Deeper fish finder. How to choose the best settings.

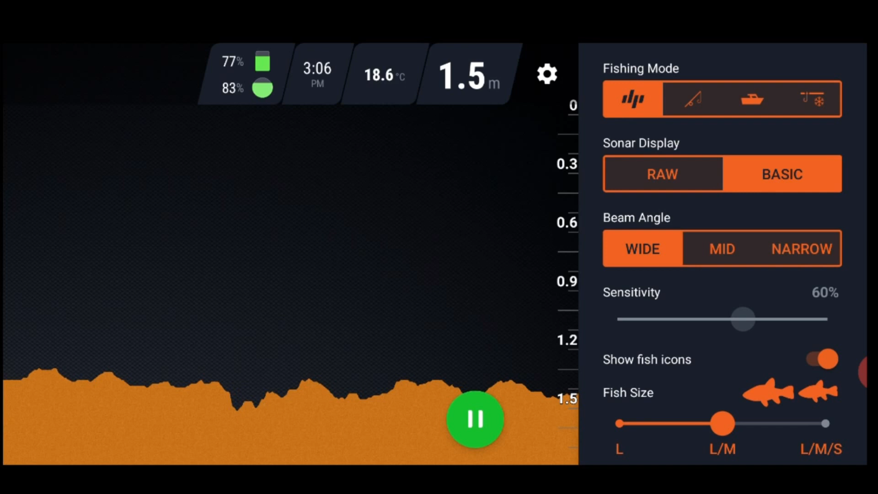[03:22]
On screen: depth 1.5 m, water 18.6°C
Basic is fine for helping you find the depth and seeing just how deep or shallow the water is in any given spot. And it'll pick up a few logs as well. Using the deeper chert plus in basic is just very much the same as using the much cheaper deeper start. That's what the deeper start would look like right now if I was using a deeper start. So I'll go back into raw. Underneath we've got beam angle.
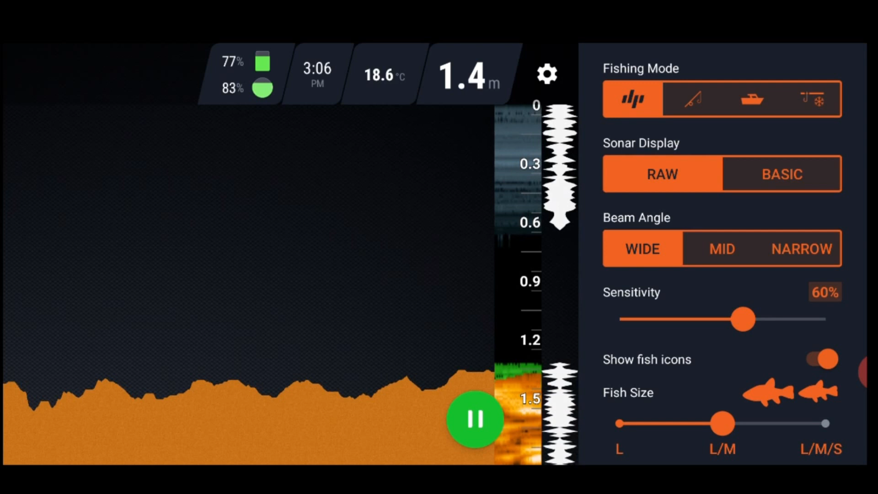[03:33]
On screen: depth 1.4 m, water 18.6°C
Wide, mid and narrow. This is a personal choice. I prefer narrow in deeper water, mid in not so deep water and wide in shallow water.
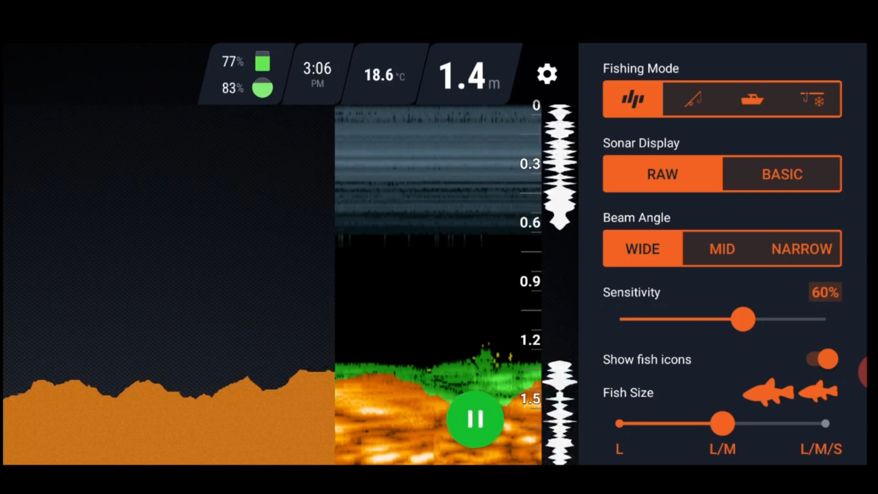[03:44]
On screen: depth 1.4 m, water 18.6°C
At the moment, as you can see on the top of the screen, I'm in 1.4 metres of water. So wide is the best choice because it's going to cover more of the bottom under the finder. A wider beam is going to see more. If I go into mid, it won't really look that much different on the screen here. But it's probably just looking at less of the bottom underneath. So I'll go wide because it's shallow. But once again, that is a personal choice. Underneath that, you've got sensitivity. I've got it on 60%. If I turn it up to 100, it probably won't make a great deal of difference just here.
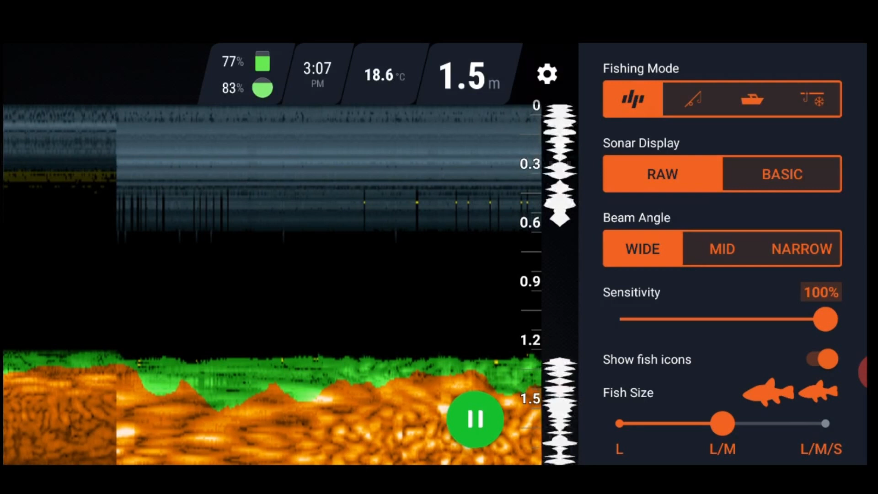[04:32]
On screen: depth 1.5 m, water 18.6°C
you might find high sensitivity is really, really bad. I used this once in a really fast river. I've made a video about it called Sounding Out Jordan's Hole. Sorry, not Sounding Out Jordan's Hole. Sounding Out McCormick's Hole. Where there was a lot of backwaters and eddies and currents and rapids. And I had to have that sensitivity right down below because what the water does is it swirls around the rocks and creates a lot of current. It creates a lot of air bubbles. And that high sensitivity picked up all those air bubbles and the screen was covered in white spots.
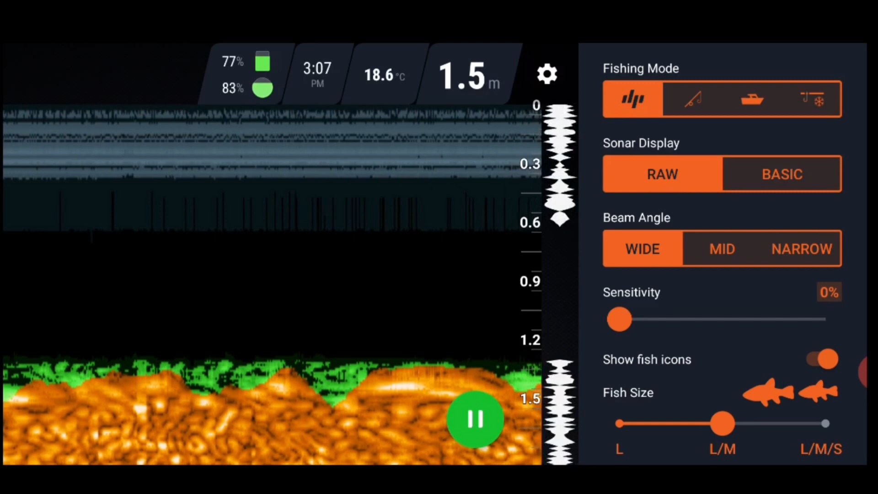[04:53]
On screen: depth 1.5 m, water 18.6°C
It looked like grain in a really poor grade film photo from the 1980s. So you want to have the sensitivity down. I normally have it at about 50. If I'm picking up too much interference and too much crap, I'll lower it.
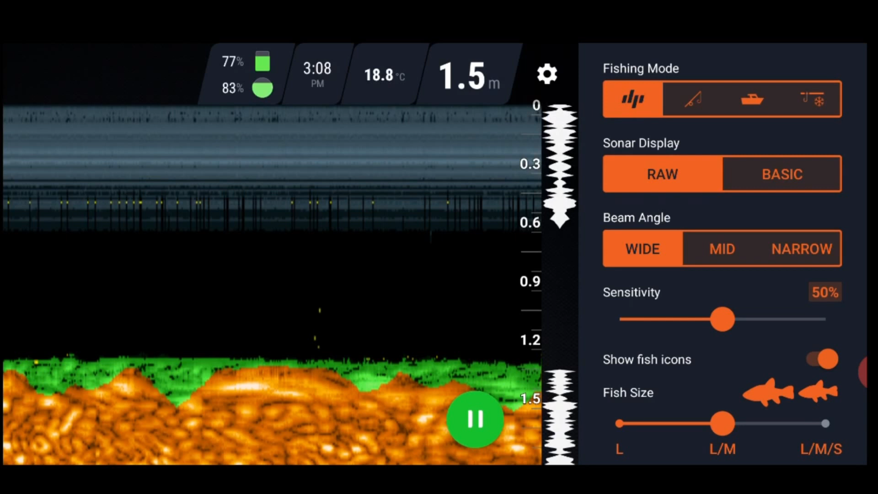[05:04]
On screen: depth 1.5 m, water 18.8°C
If it's nice and clear like now, you can go a lot higher and that'll help you detect smaller fish. Underneath here, we now have fish icons. You've got show fish icons. I've just turned that off. Or you can turn it on. And you can choose here large, medium or small as to which side's icons you want on your screen. I don't use fish icons a lot. In a lot of the places I fish when I'm fishing for say Murray Cod, the fish icons,
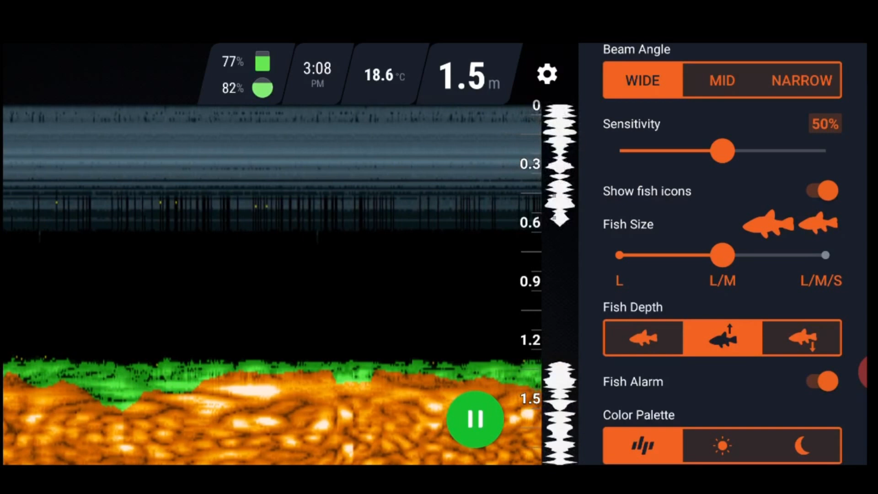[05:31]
On screen: depth 1.5 m, water 18.6°C
what that does is it shows you every little log and rock on the bottom of the river as being a fish. So I prefer to turn that off. But in saying that, where I am now, I'm in a pond or a smooth lake with no rocks and no logs. So if it shows up something on the bottom, it is going to be a fish.
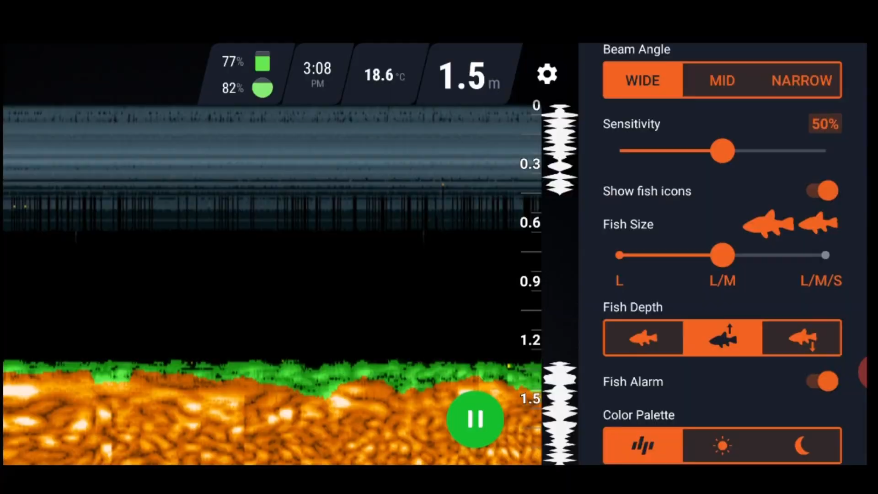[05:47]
On screen: depth 1.5 m, water 18.6°C
So I've got the fish icons turned on. Underneath here, we've got fish depth.
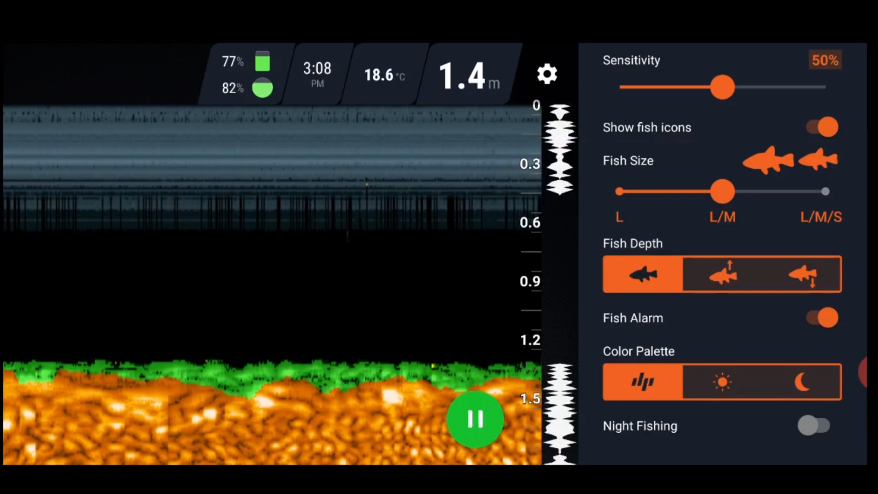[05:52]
On screen: depth 1.4 m, water 18.6°C
What that does, when it shows you a fish, it'll tell you how deep it is. It'll say, you know, 0.4 metres, 1.6 metres. If you're in 30 metres of water, it might say 21.4 metres. It'll tell you which area of the water column the fish are sitting at. And down here, we've got fish alarm. Underneath fish depth, you'll see fish alarm. I've got the fish alarm turned on now. Because what I'm doing, I'm using my sonar or my Deeper Plus as a bit of a night watchman.